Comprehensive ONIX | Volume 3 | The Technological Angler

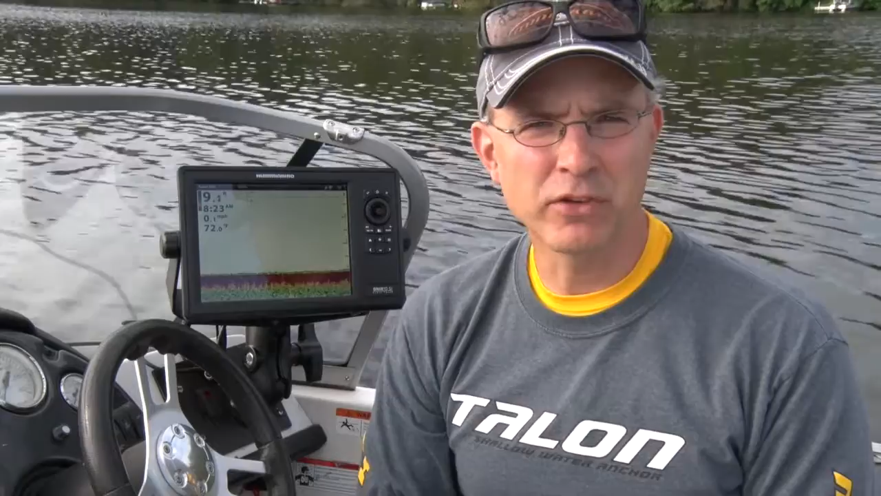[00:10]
Like all implementations of Humminbird 2D sonar, on the ONIX system we have access to two distinct 2D sonar frequencies. We can access either a wide beam, 83 kilohertz 2D sonar frequency,
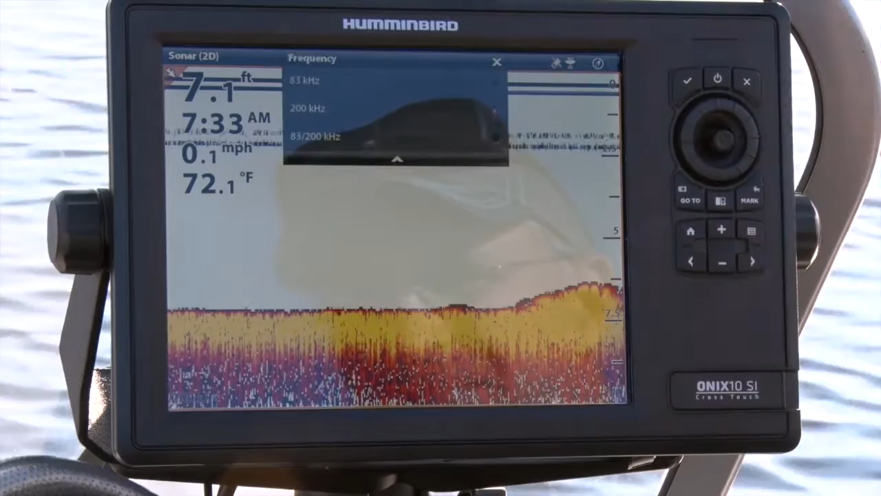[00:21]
On screen: depth 7.1 ft, water 72.1°F, speed 0.1 mph
or a narrow beam, 200 kilohertz 2D sonar frequency. These two sonar frequencies are transmitted independently of each other, and we can display sonar returns from either of the two frequencies, or a blended sonar view that contains information from both the narrow beam and the wide beam 2D sonar. On a cross-touch ONIX, we can tap the frequency label in the header bar to drop down a frequency selection menu.
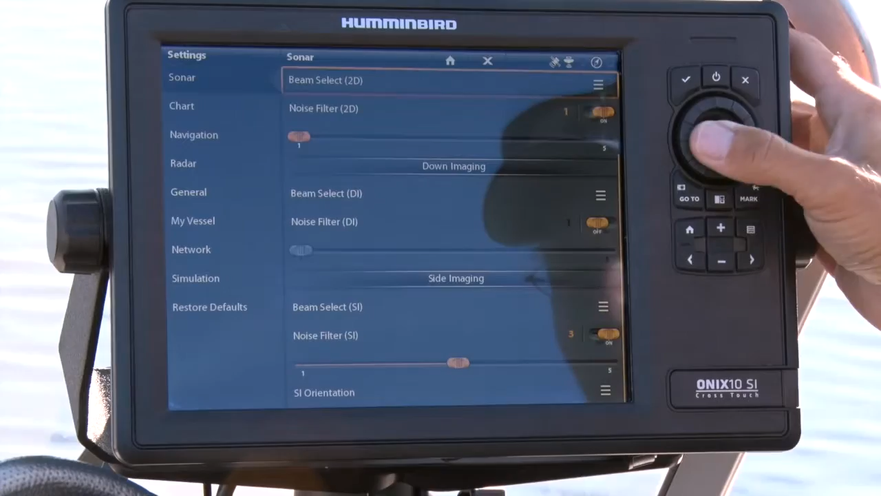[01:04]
Just as with side imaging and down imaging, we can also change our 2D sonar frequency from sonar settings. We can access sonar settings from the home screen, or by pressing the menu button twice from the 2D sonar view.
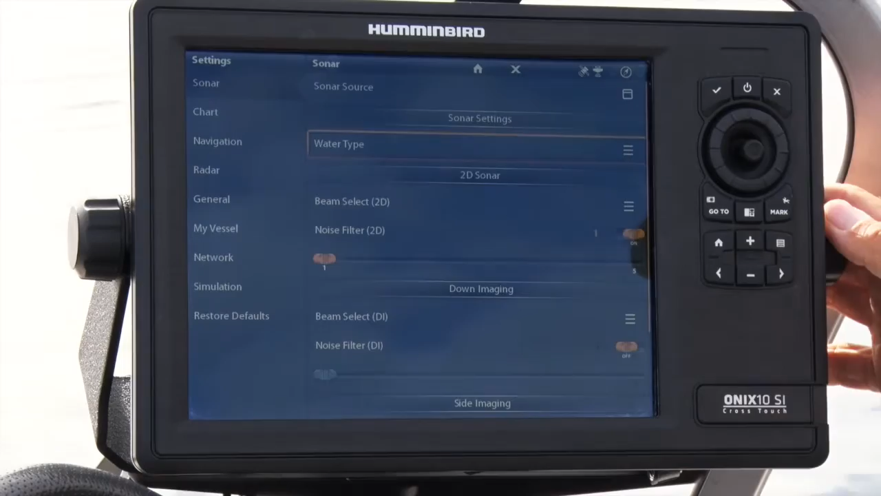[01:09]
Finally, we can also adjust our 2D sonar frequency from the 2D sonar express menu.
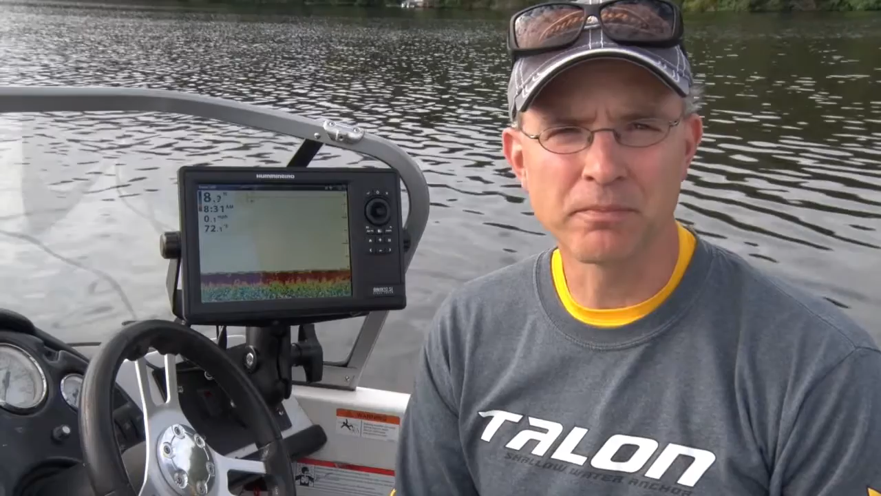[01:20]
Press the menu button once from the 2D sonar view to drop down the express menu.
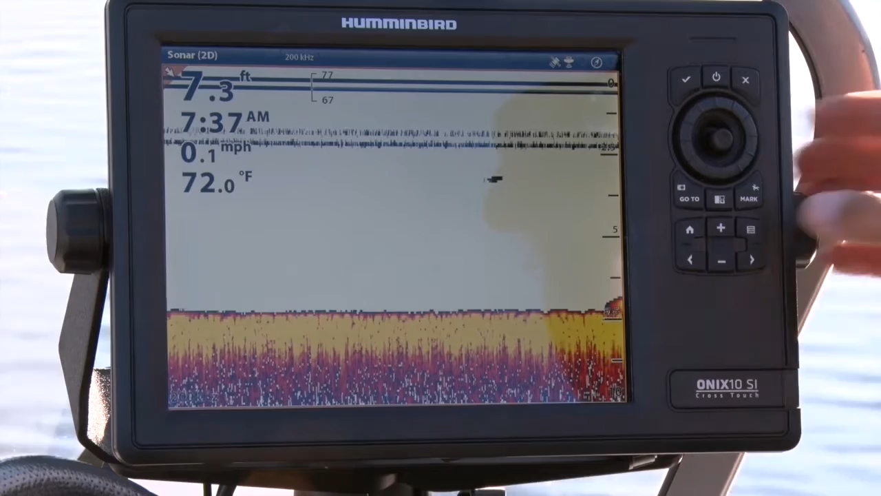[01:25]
On screen: depth 7.3 ft, water 72.0°F, speed 0.1 mph
Then, select sonar options, followed by preferences, and then frequency.